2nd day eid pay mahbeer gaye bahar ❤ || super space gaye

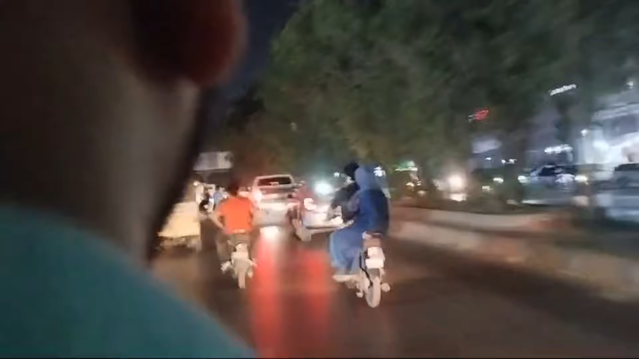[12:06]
कि अभी तक कि हम लोग पहुँचे ही नहीं है, जबकि सिंबाद तो इतना करीब है, सिंबाद तो यूँ करके पहुँच जाते, मगर इतना ट्रैफिक की वजह से हम लोग इतना रश में फंसे हुए हैं।
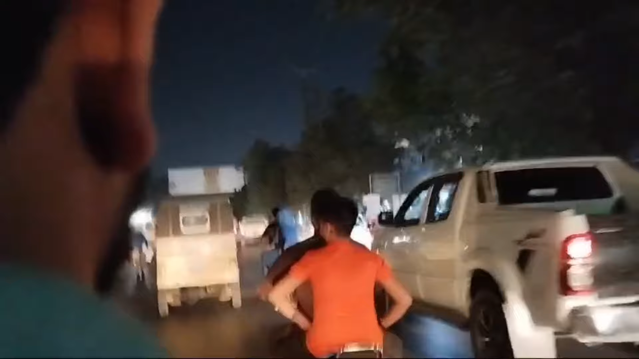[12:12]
ईद की वजह से ना रश बहुत चल रहा है, और महावीर को शायद नींद आ रही है।
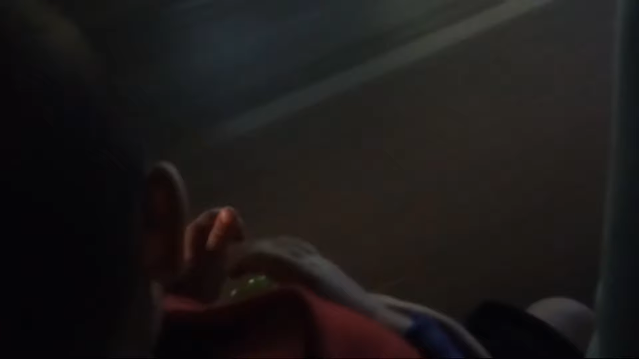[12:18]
महावीर आप सो रहे हैं? हैं नहीं, अच्छा जी।
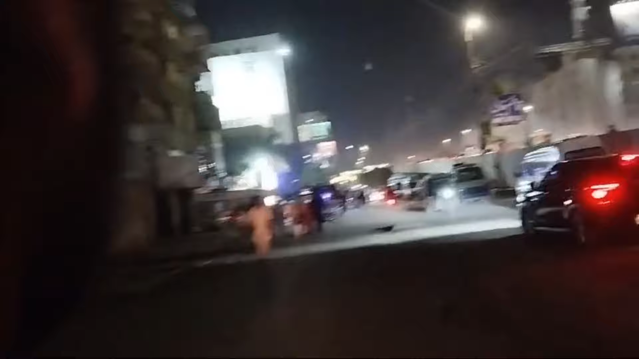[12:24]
हम ये लोग सिंबाद आ चुके हैं, अब हम लोग, महावीर सो रहे थे, मैंने महावीर को जल्दी से उठाया, महावीर बस आ गए हैं झूले।